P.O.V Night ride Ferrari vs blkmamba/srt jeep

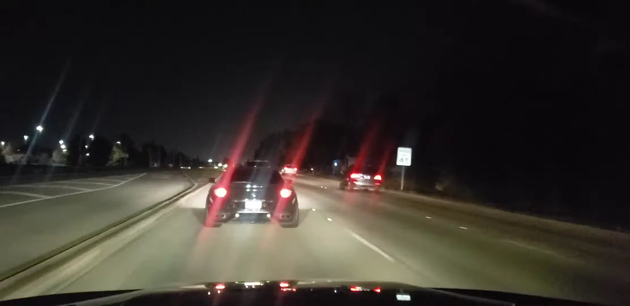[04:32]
Y'all know I'm on board. See if I can bait him. Think he wants some smoke with me.
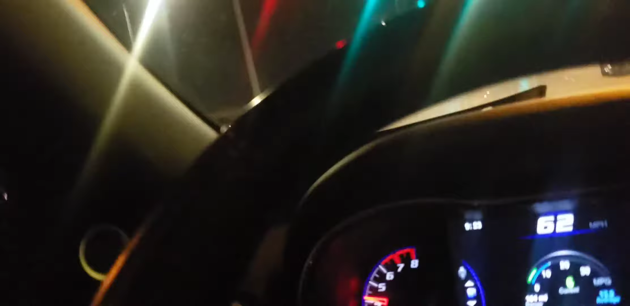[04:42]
Woo!
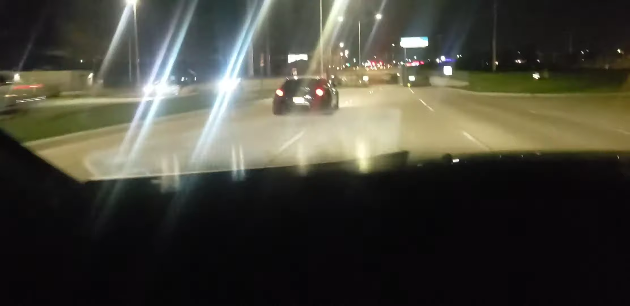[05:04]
Let me put him in a track mode. Hold up. I wasn't ready. We in track mode now. Yeah, buddy.
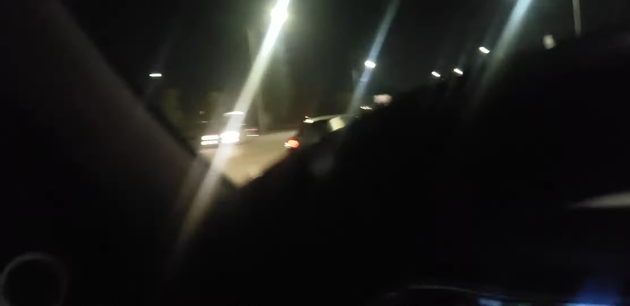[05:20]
Look at a little benzo right here. Y'all see him back there? I pissed him off. Oh yeah, here he come. Here he come. V gang, we on his tail with it.
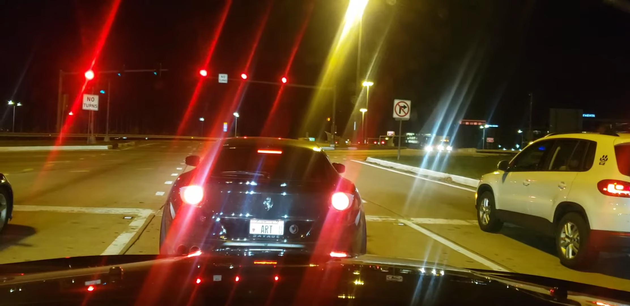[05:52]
Let's see what you got, Mamba. Oh, somebody just dipped off on the E-way.